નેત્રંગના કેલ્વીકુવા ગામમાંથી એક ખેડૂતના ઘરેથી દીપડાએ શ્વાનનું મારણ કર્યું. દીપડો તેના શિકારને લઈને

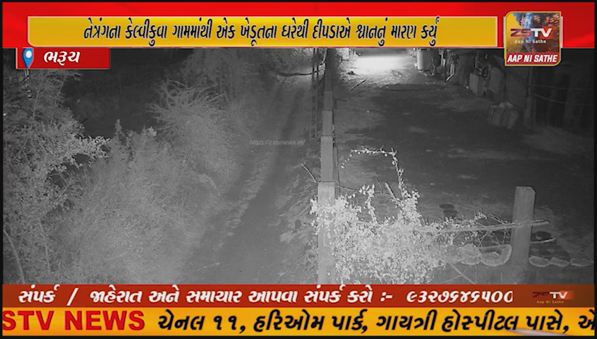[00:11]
નેતરંગના કેલવી કુવા ગામા એક ખેડુતના ગરેથી દીપળાયે સાનું મારણ કરીયુ દીપળો તેના કામા મુકેલા સીસીતીવી કેમેરા માં જોવા મરી હતી દીપળાની વસ્તી નેત્રંગ તાલુકામાં ખુબ